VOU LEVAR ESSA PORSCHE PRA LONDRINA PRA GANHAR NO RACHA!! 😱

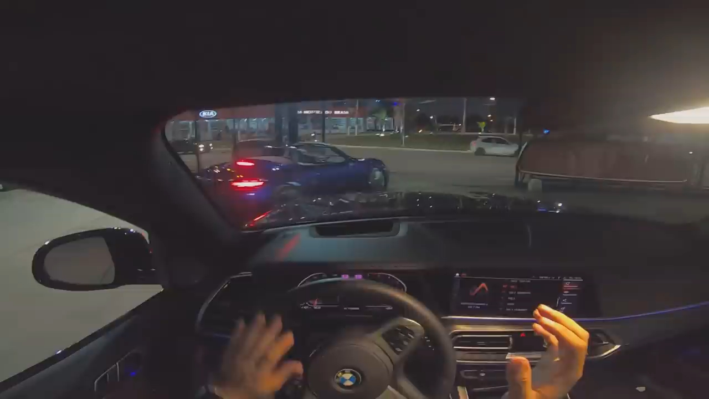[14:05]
Eita, bichigones. Ele é boleia, hein? Tá, pega. Que X5 forte, velho.